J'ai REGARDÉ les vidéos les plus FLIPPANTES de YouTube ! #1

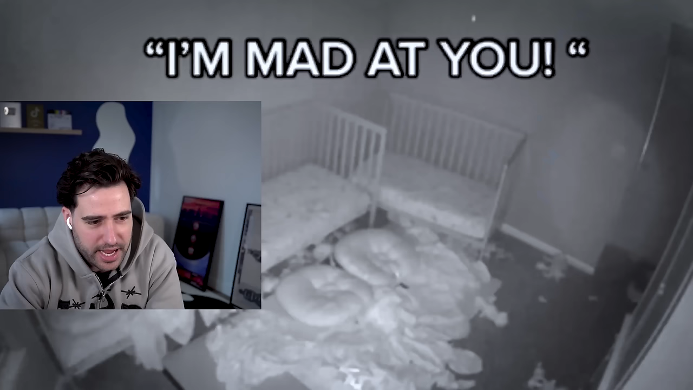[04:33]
C'est des enfants qui crient « I'm mad at you », ça veut dire « je suis énervé contre toi ». Ils parlent à quelqu'un qu'on voit pas, c'est ça?
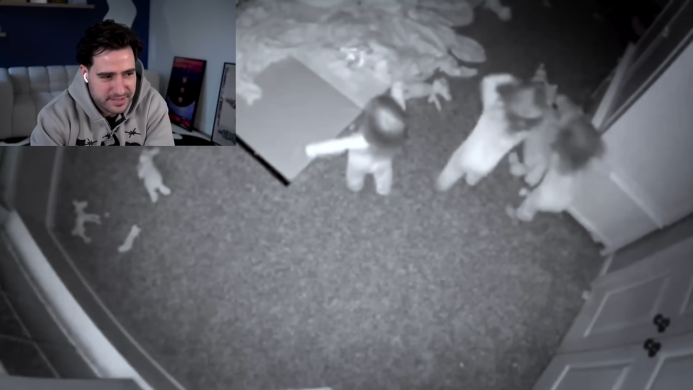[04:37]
Ce qui est terrifiant, c'est que, ok, les enfants, ils peuvent avoir des amis imaginaires, mais là, les trois ont l'air de parler à la même personne.
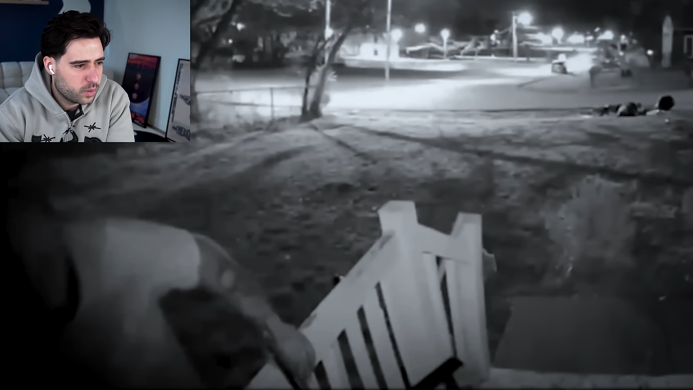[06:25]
Wesh. Oh, ça fait peur. Ça fait trop peur, les gars. Il essaye de couper la cam.
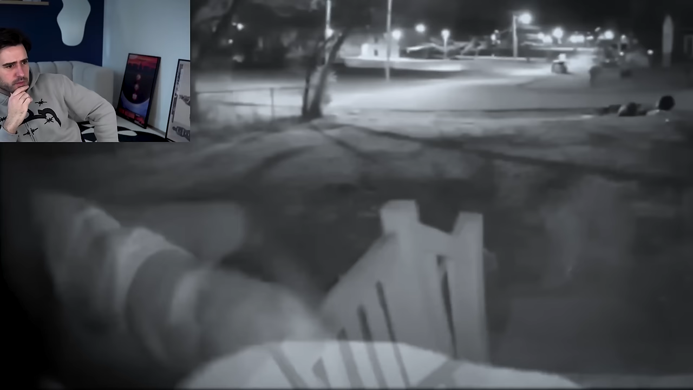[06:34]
The man was the woman's ex-boyfriend. He failed to remove the camera.
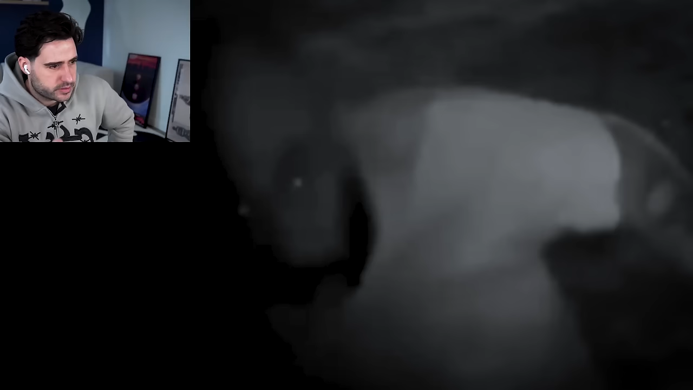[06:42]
La voix off, elle raconte que ce mec, visiblement, c'est l'ex de la personne qui habite ici et il essaye de rentrer la nuit. Returned 30 minutes later. This time he had a cloth to cover the camera.
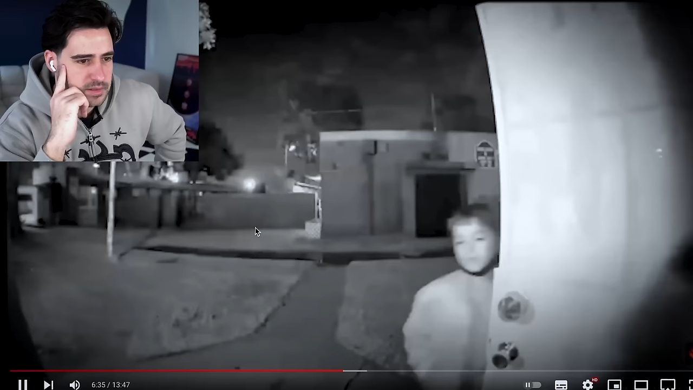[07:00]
C'est des enfants qui rentrent chez eux.